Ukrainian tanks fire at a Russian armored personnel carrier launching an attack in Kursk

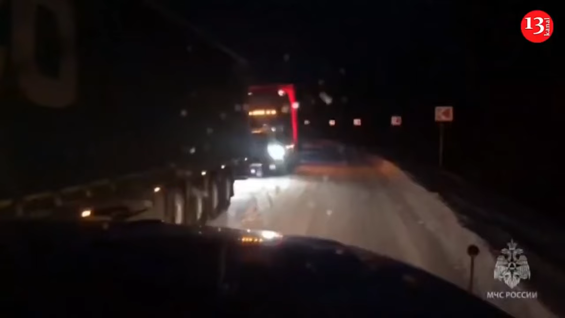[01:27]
Local authorities had to close the highway near the Nagorny settlement in Sakayakutia, which stopped traffic completely.